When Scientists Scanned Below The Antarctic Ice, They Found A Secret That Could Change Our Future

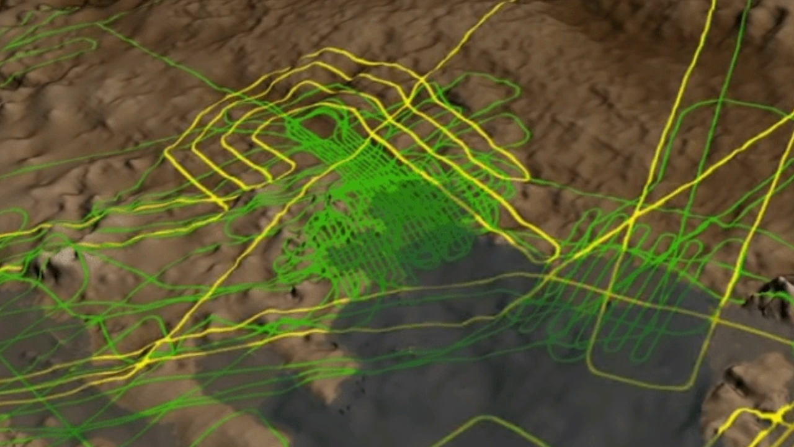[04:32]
Dubbed Bed Machine Antarctica, the project set out to build the most accurate map yet of the terrain beneath the frozen continent. And in order to do so, they consulted records from 19 different institutions dating all the way back to 1967. In the decades since, it seems, researchers have compiled almost a million miles worth of radar data.
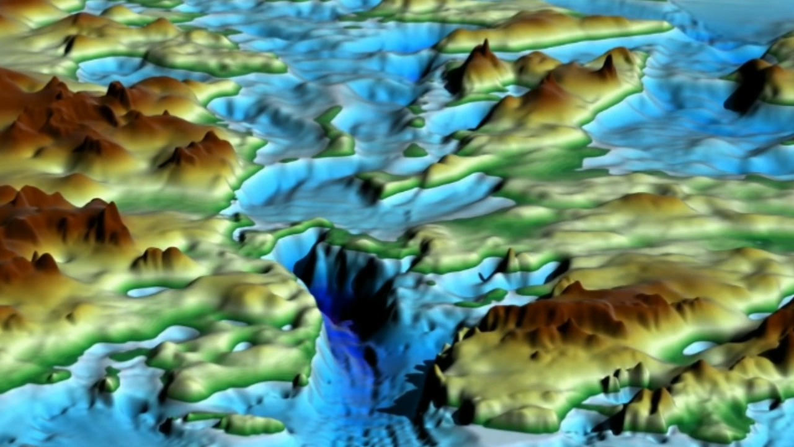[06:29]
the researchers could learn even more. Apparently, they were also able to determine how deep the features stretched beneath the surface. And not only that, it seems, they could even predict the shape and contours of the valley floor.